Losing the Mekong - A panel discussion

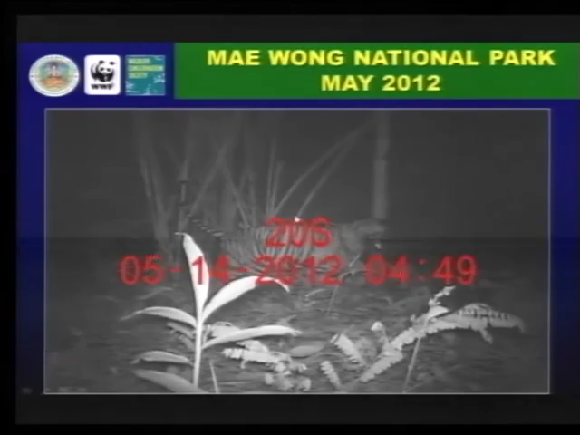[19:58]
It's about that tiger with a mother and two cubs, you know.
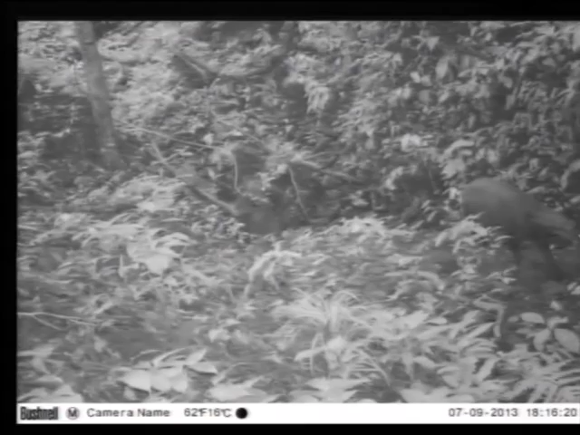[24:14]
an entirely new tribe of large mammal that was discovered in the mountains of Vietnam and Laos in the early 1990s. And this photograph, it may not be the greatest photograph you've ever seen, but the IUCN described it as the most significant camera trap image from Asia in the 21st century. It's the first wild photograph of saola from the 21st century. And evidence that this, which has been called the Asian unicorn because of its beautiful straight horns,